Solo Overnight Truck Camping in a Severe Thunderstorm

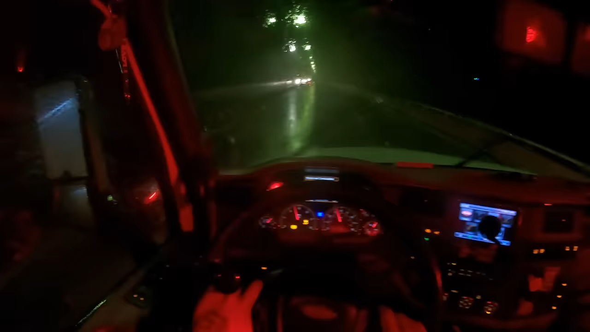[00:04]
what's up guys welcome back to a brand new trucking vlog to say the least it's going crazy right now up here in the Bay Area guys not gonna lie I had like a little panic attack on that damn bridge felt like I was gonna flip the truck sorry for my cussing but I almost thought I was I literally could not control the truck I had to drop it down to like 20 miles per hour is crazy and what's crazy too is that there's winds I get worse